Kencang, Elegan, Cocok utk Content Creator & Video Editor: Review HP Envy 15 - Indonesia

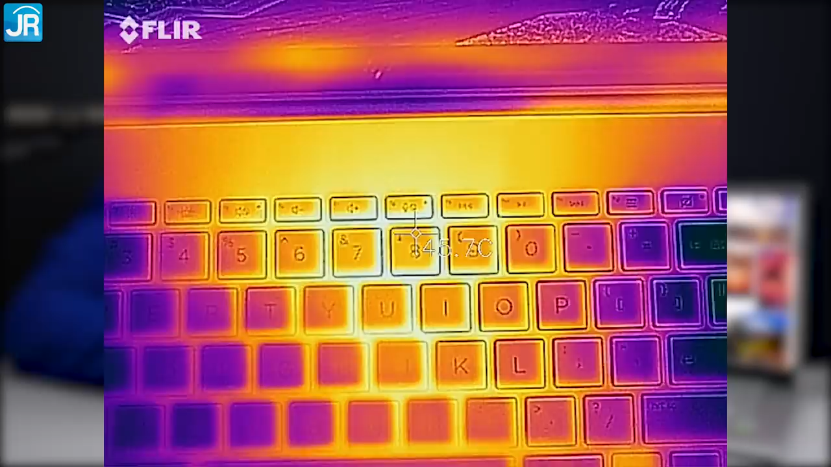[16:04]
atas dan area tengah keyboard dengan suhu yang bisa mencapai 47 derajat Celcius untungnya, area pinggir kanan dan kiri keyboard suhunya ada di bawah 40 derajat Celcius suhu palm rest terlihat ada di bawah 35 derajat Celcius sementara yang paling kanan ada di kisaran 36-40 derajat Celcius
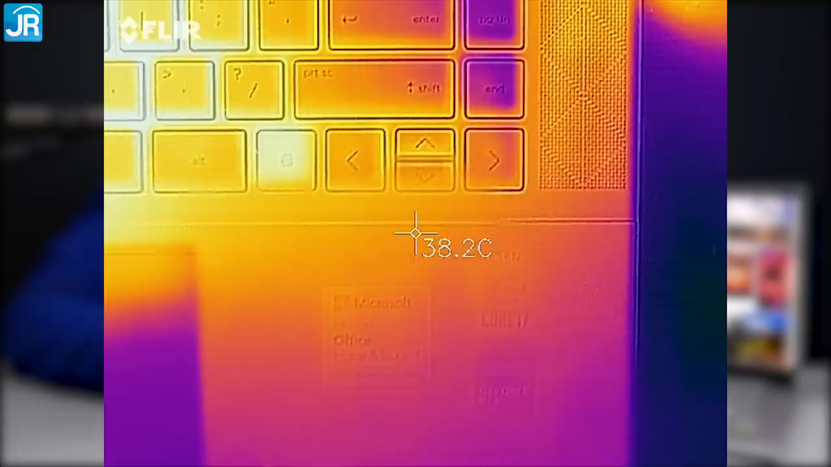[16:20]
On screen: spot 38.2°C
tentunya suhu permukaan bodi setinggi itu hanya terjadi pada saat kita berhasil mengeluarkan CPU dan GPU dalam kondisi yang tertinggi saat melakukan video editing, suhu permukaan bodi tidak akan setinggi itu lagi pula saat melakukan rendering,